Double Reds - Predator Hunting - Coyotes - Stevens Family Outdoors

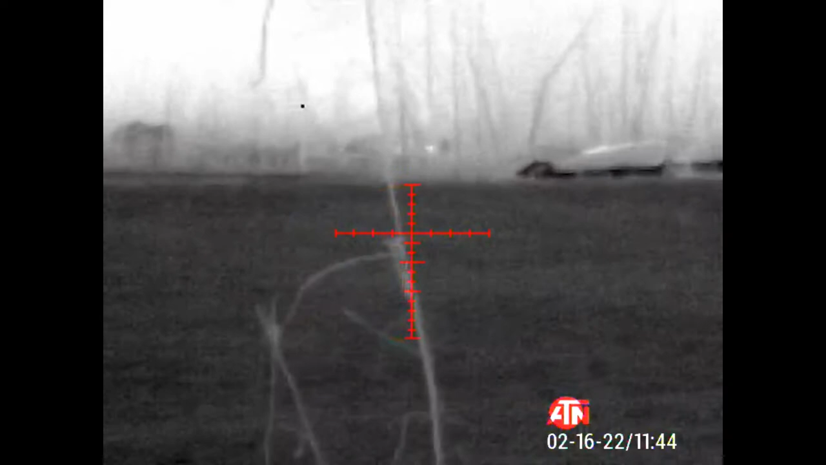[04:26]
Your gun jam up? Dad. Hey. Your gun jam? Did your gun jam? Hey, got another one.
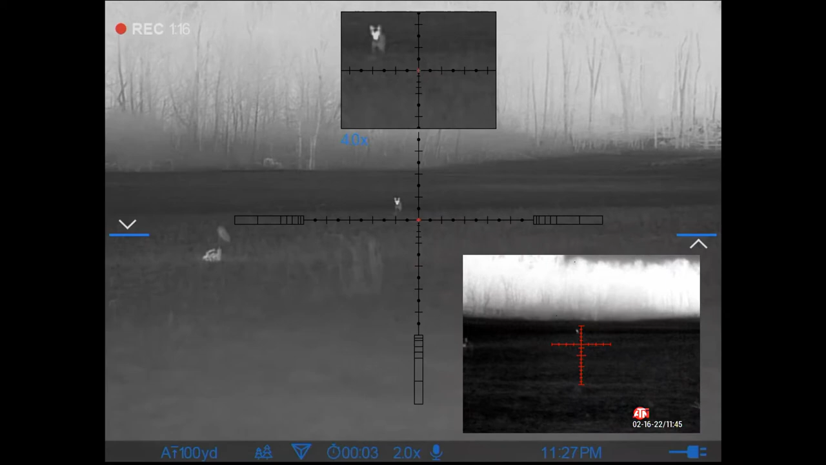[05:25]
Got it. I got him. You got it that time.